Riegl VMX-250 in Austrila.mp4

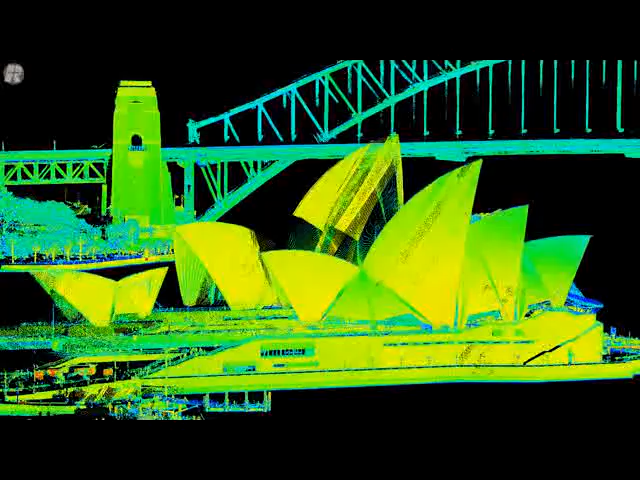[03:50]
We'll be right back. What we're going to do now is have a look at the results of this ship-based data.
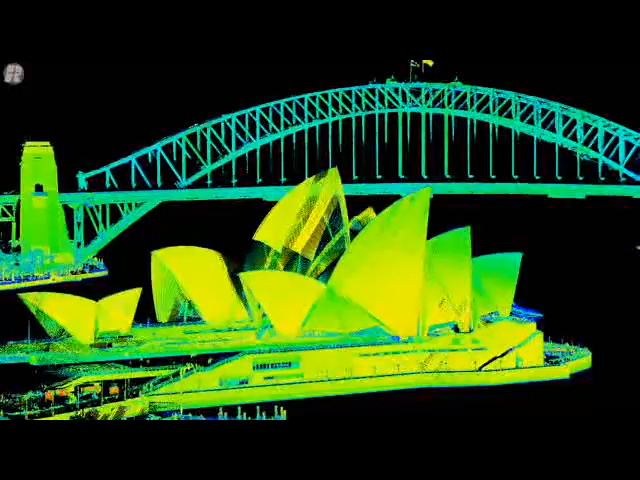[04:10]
So here we are coming in to the iconic Sydney Opera House.
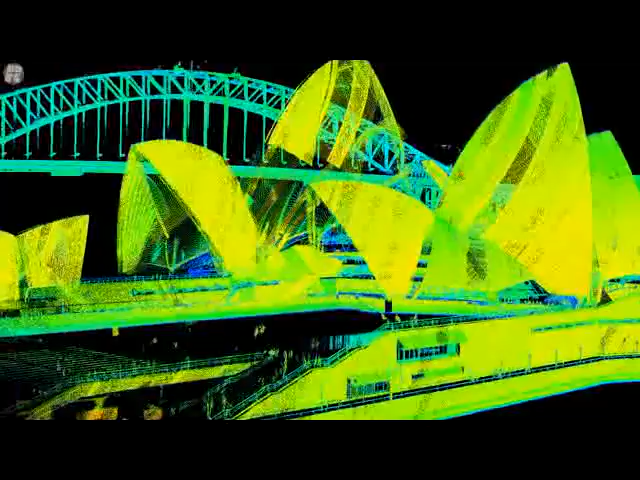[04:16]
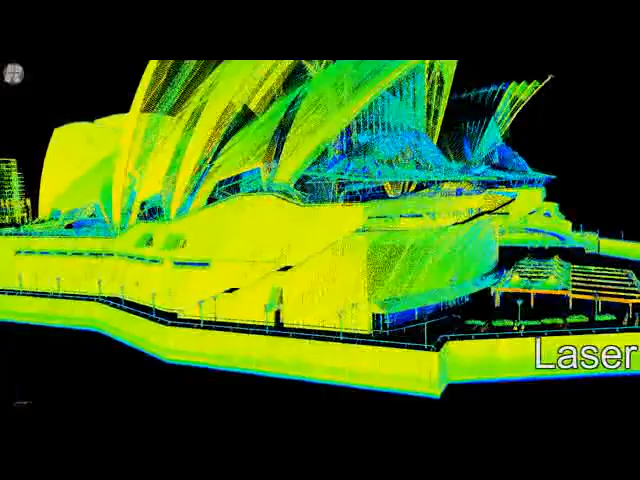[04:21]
All of this data was shot from the vessel we saw, running around 20 to 30 meters from the shoreline, with the system running at about 300 kilohertz.
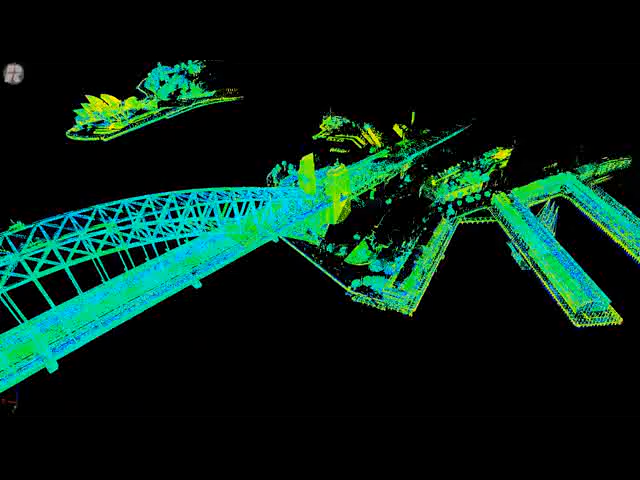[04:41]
All of this data you're seeing here now is a result of the ship-borne lasers.
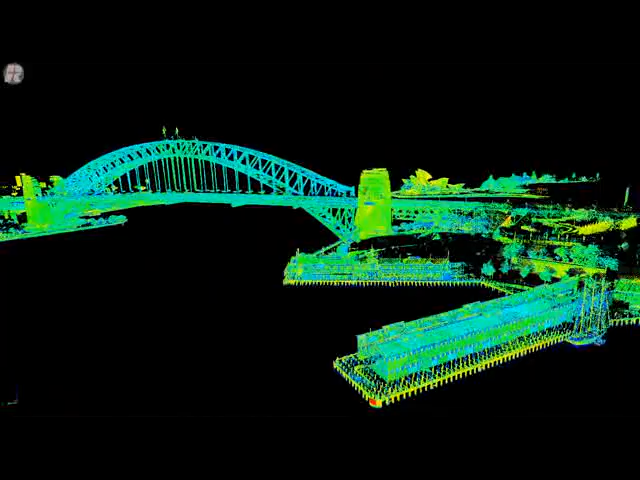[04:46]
This is a very interesting shot as we come in under one of the finger piers here, which are very old Victorian piers.
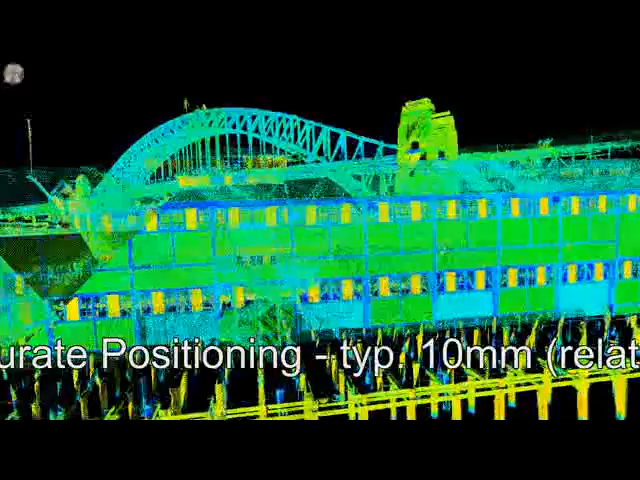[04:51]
You can see the penetration underneath the piers.
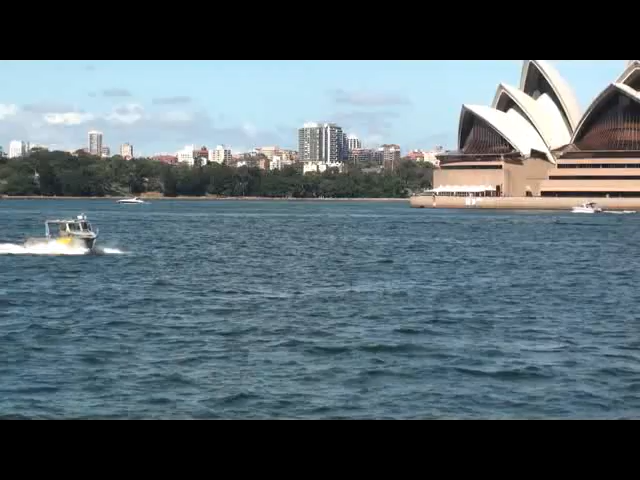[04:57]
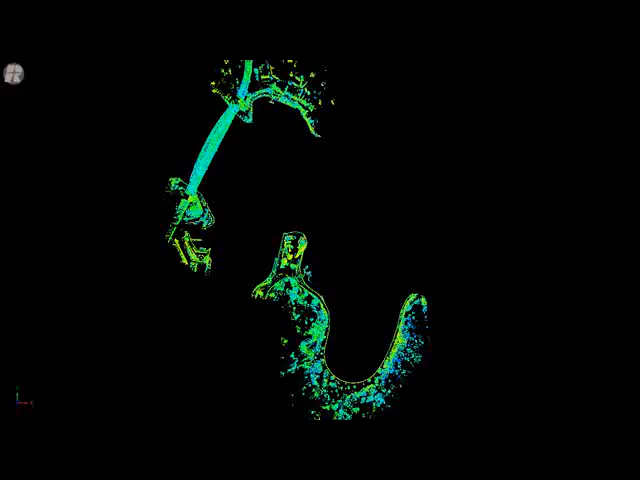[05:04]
We generally ran at about 6 knots.
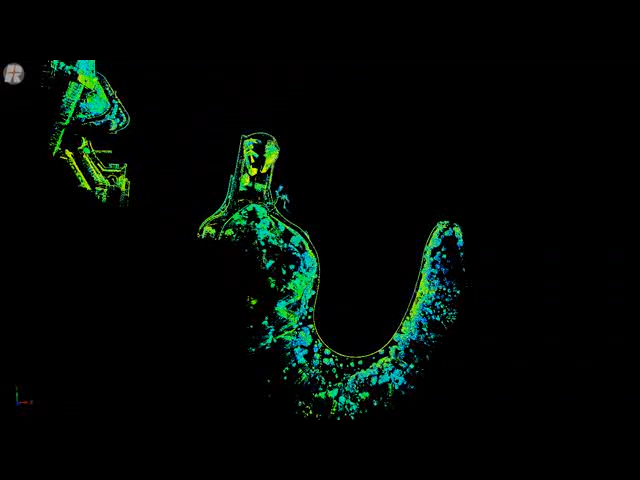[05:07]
We have a fly-through coming down on top of the botanical gardens.
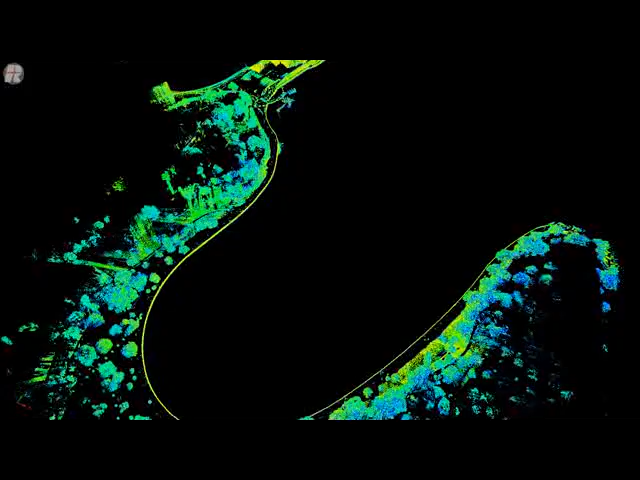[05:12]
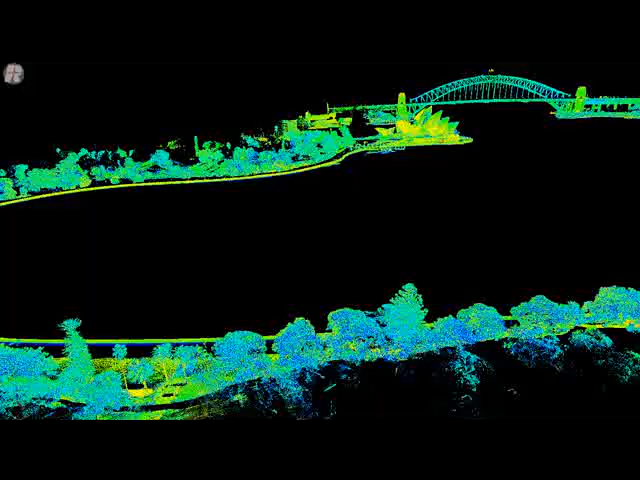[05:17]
This is the Sydney Opera House and the bridge in the distance there.
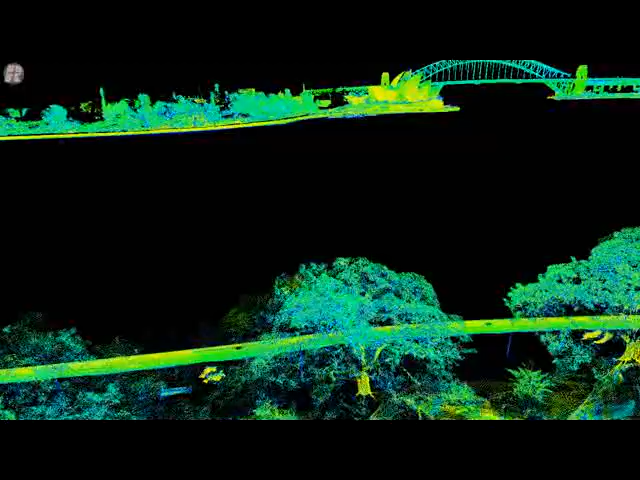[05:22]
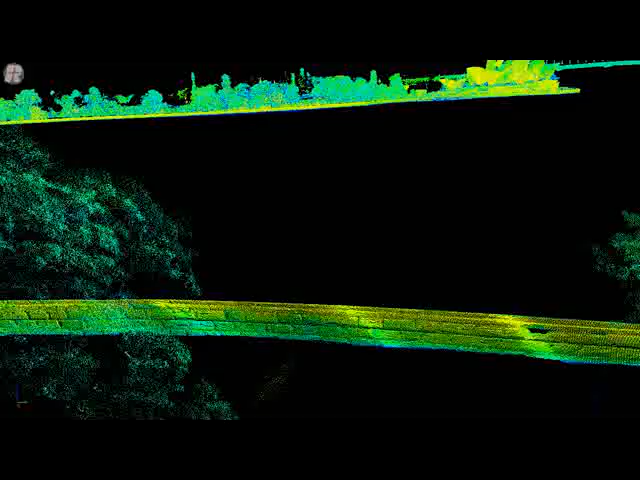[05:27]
And what we want to do and demonstrate with this particular pass of data is the ability of the VMX 250 to enable something called a multi-target capability,
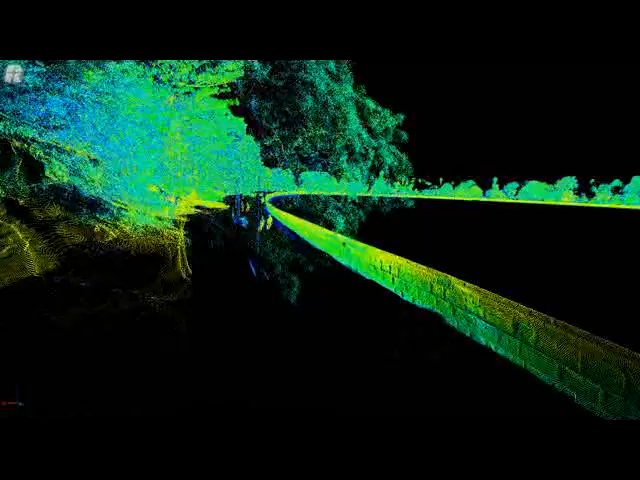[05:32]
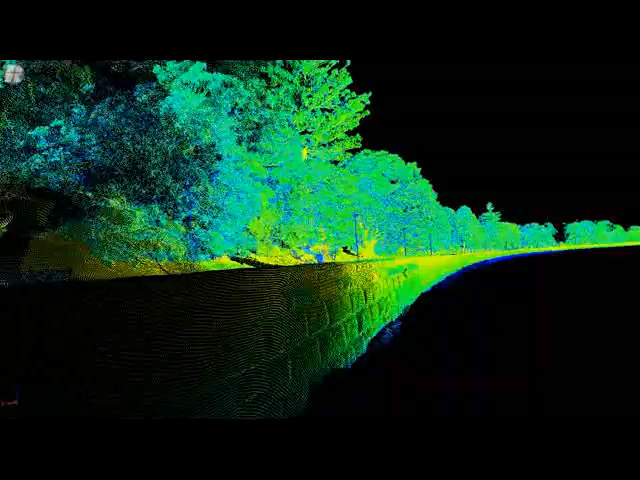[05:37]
which means a single laser pulse can return up to five individual measurement points.
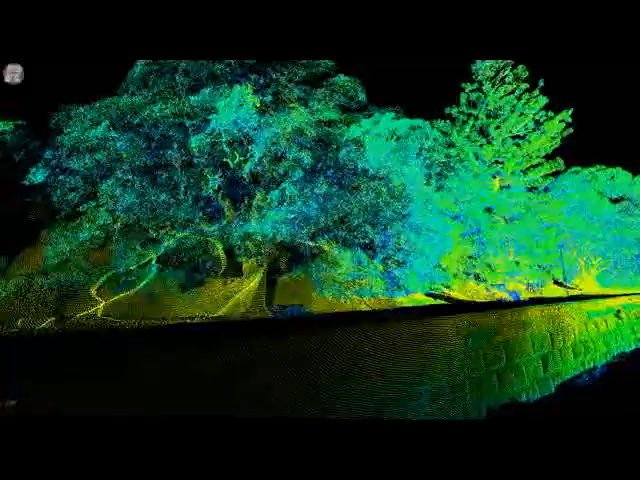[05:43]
This is very useful for penetrating into vegetation.
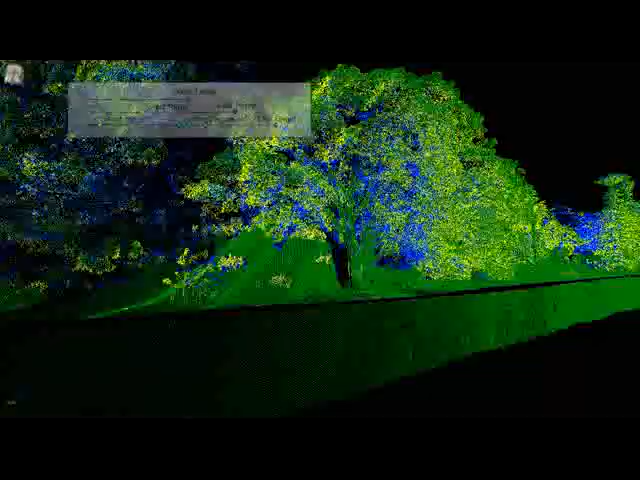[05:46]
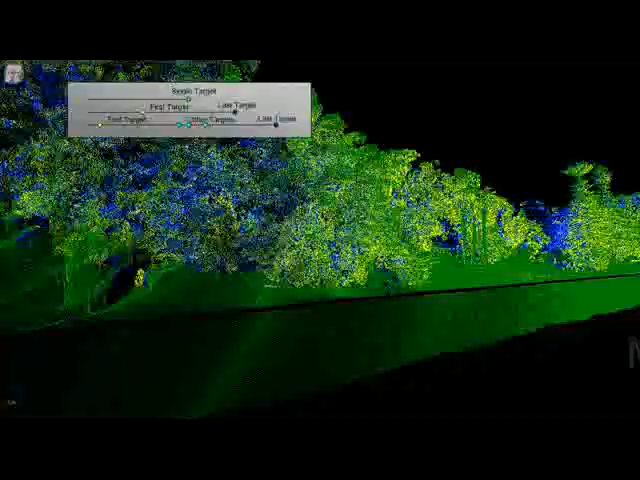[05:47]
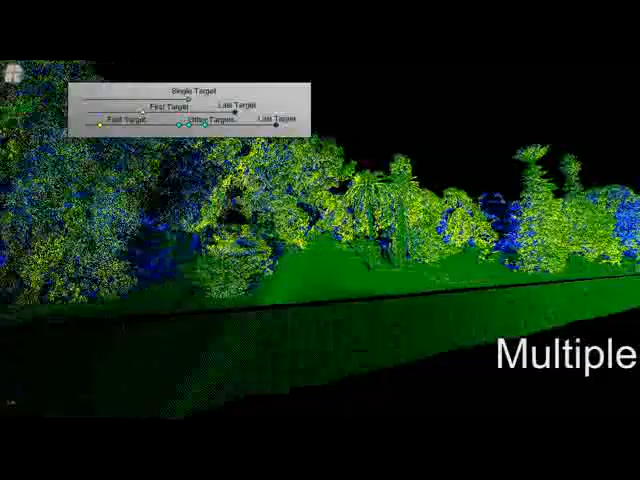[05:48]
And here we see the color-coded multi-target capability.
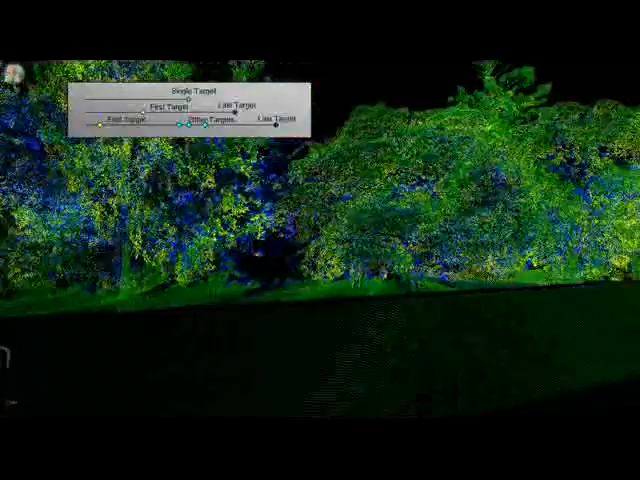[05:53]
This allows us to get up to five times
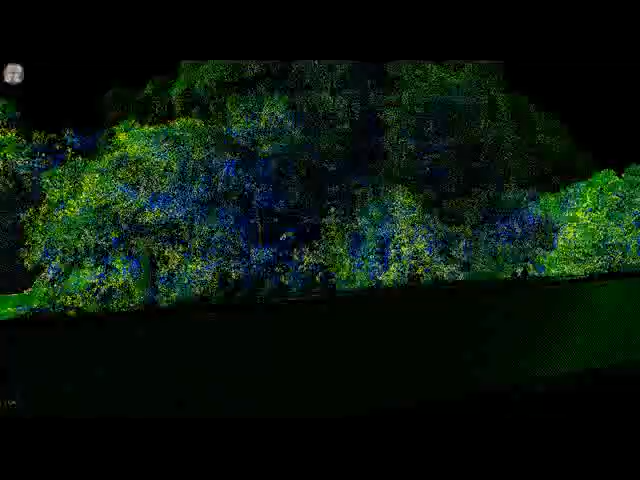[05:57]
as many laser pulses as the 600 kilohertz.
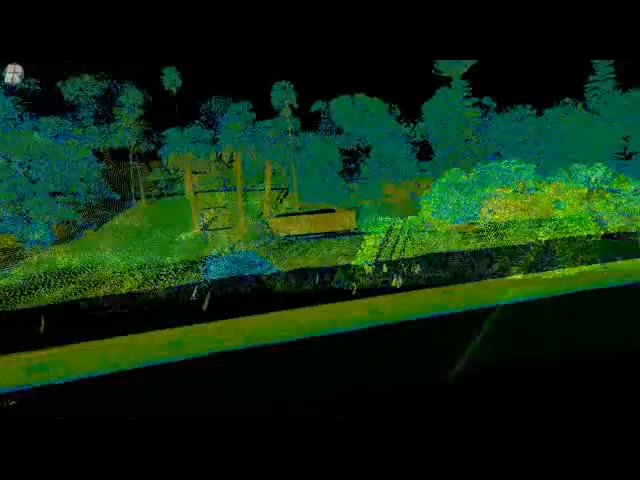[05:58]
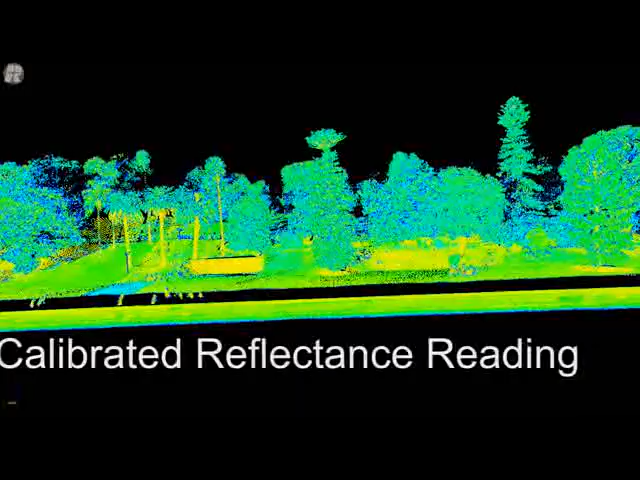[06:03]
This is a calibrated reflectance that runs from blue to red.
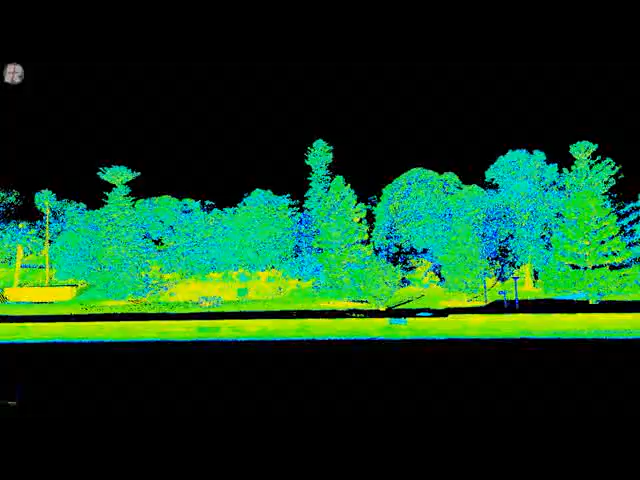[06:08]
And this allows a single color surface to have the same reflectance, whether it's taken at 10 or 200 meters,